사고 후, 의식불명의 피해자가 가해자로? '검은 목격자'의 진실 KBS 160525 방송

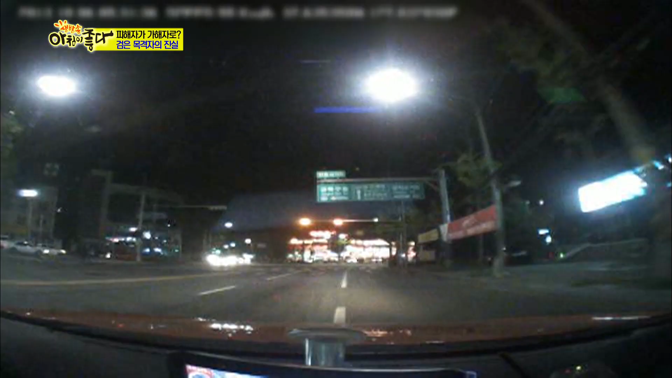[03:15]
우회전을 위해 양옆을 살핀 운전자. 우회전을 하던 순간 곧 우측에서 직진하던 마을버스와 부딪힙니다.